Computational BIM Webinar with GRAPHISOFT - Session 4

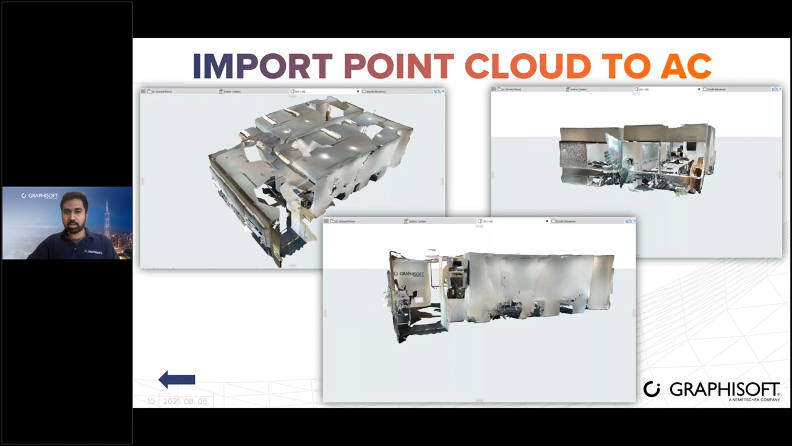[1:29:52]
So you can snap to the corners of the room and start modeling your walls by using these point cloud data as the reference. Okay, so once the model is created, we can use graphic overrides to show the statuses.